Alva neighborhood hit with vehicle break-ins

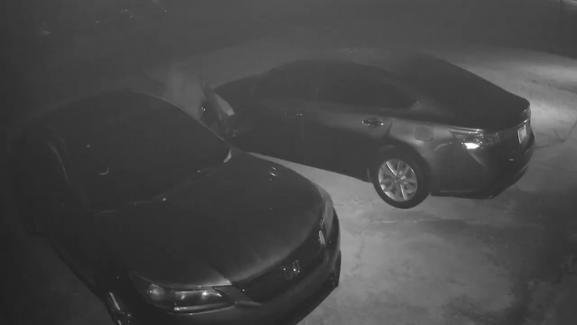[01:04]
That's when he saw his cameras captured this. You can see someone go into the car, look around with a flashlight, get out, and even try the other car's handle. Serrano quickly found out he wasn't the only one who was targeted. Word spread across the neighborhood that almost everyone had been hit.